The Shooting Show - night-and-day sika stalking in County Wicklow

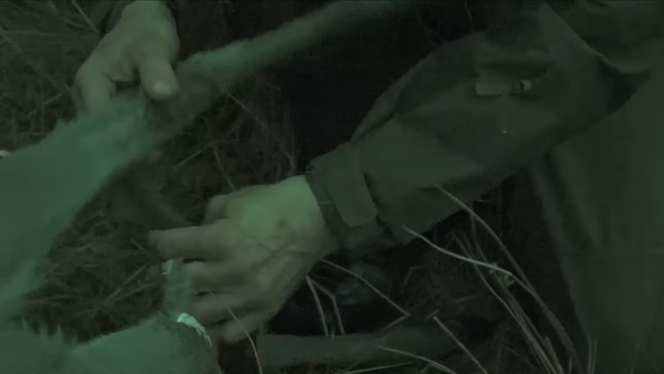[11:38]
We put that from the inside to the outside. And, on the rear hock. Which we've made a hole in.
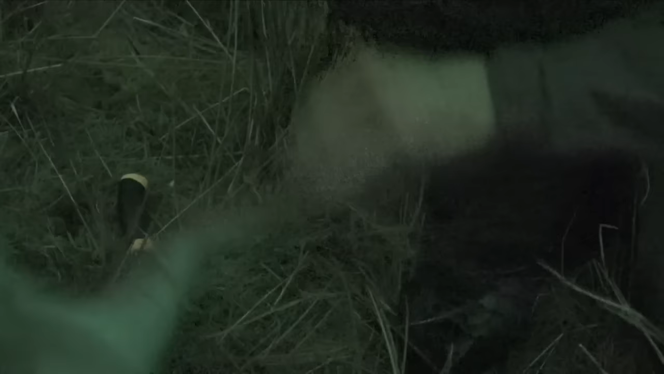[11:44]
Like so. As you would to hang it. And the same, then, on the other side. And.
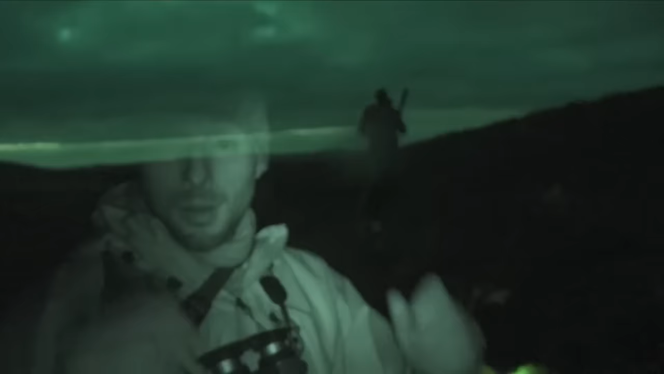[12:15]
We've just made it back to, to where we're going to camp. Real good walk back.
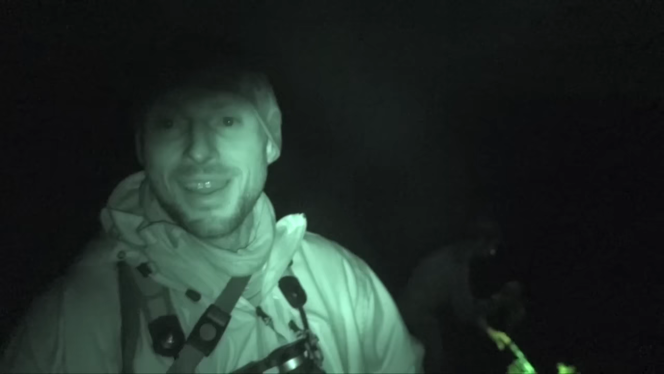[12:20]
Um. Pitch dark. Falling and stumbling and rooting around in the, on the hill. We had a couple of falls. Had to cross the river a couple of times. Um. We're back now. Time to get the tent stuck up.